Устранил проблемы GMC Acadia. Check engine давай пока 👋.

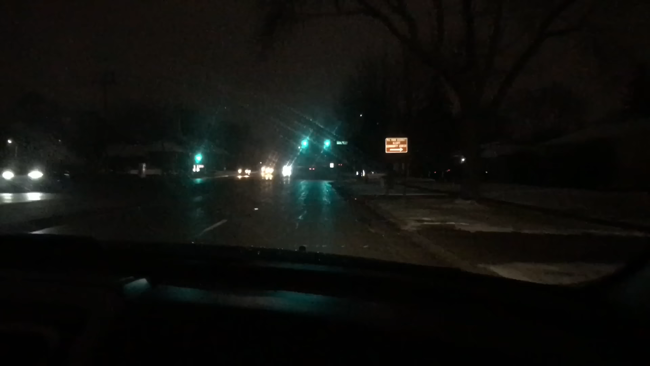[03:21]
Комфортная, устойчивая такая у нас, видите, снег опять выпал. Опять. Ну, вот же был Новый год, и вот сейчас, вот у нас сегодня 6 января. Выпал снежок. Красотища. Ну, обещают на следующей неделе вроде много снега. Ну, если завалит нас снега, ну, я вам подсниму, покажу. Это снежный шторм обещают. Ну да, там шторм какой-то идет типа к нам. Но я по карте пострел, по карте циклонов. Он как бы вроде нас краюшком зацепит, нашу эрию. Ну, посмотрим. Видно будет на улице плюсовая температура.